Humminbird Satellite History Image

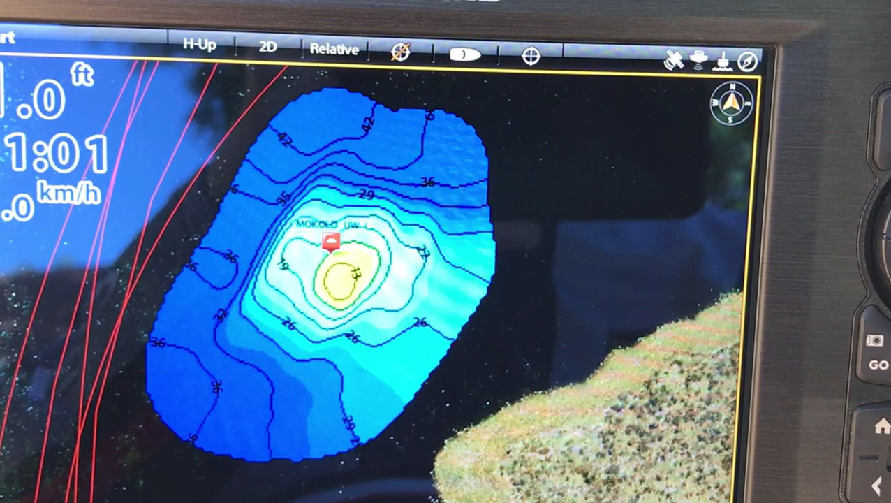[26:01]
Albert Falls. To do. Water chart. Laving. But here you can see. We've water chart. We've water charted. Over a little hump here.
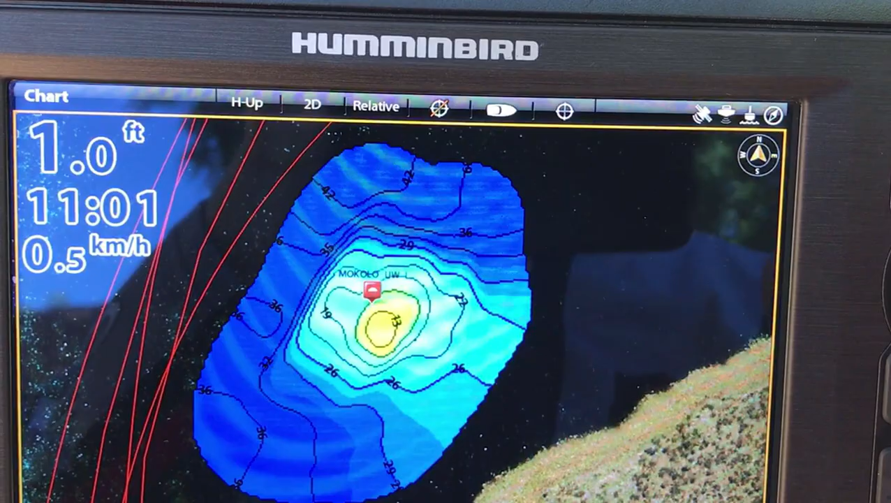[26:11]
On screen: depth 1.0 ft, speed 0.5 km/h
There we go. That's pretty neat.
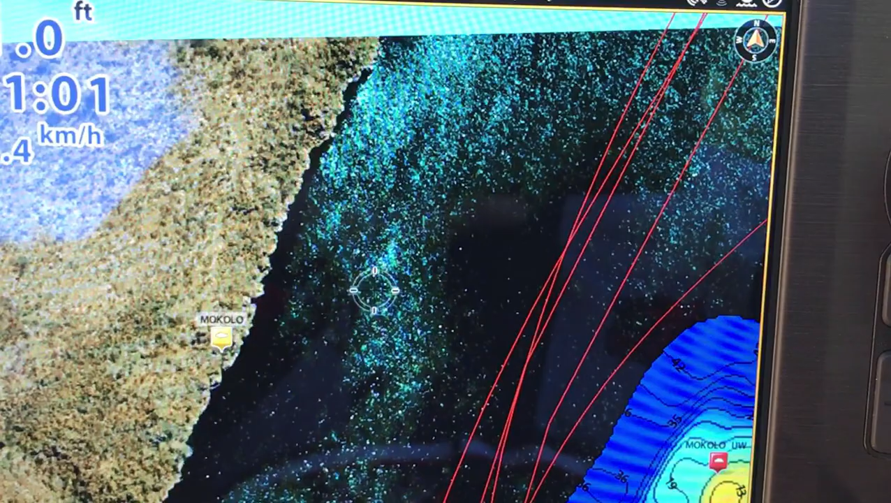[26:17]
If you have a look at it. There's the.
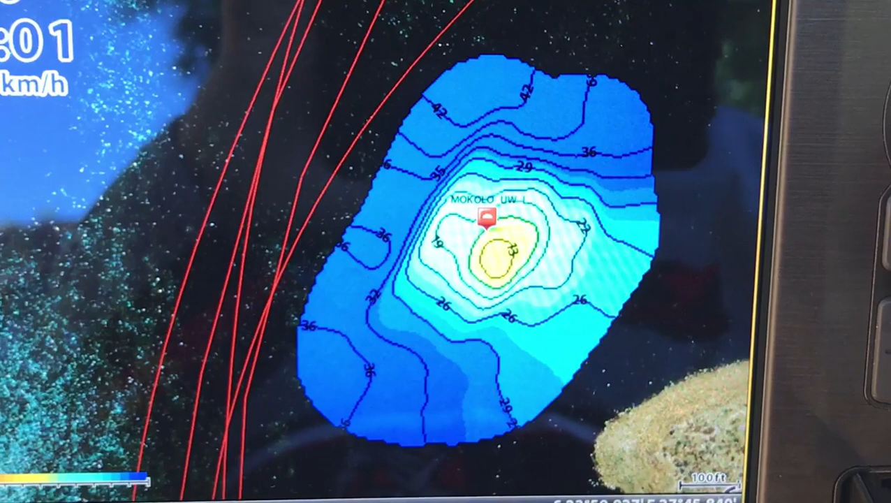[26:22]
Low water level. Where you can actually see the. Hump. And there's the water chart. Live hump. And we. Go down to the water chart.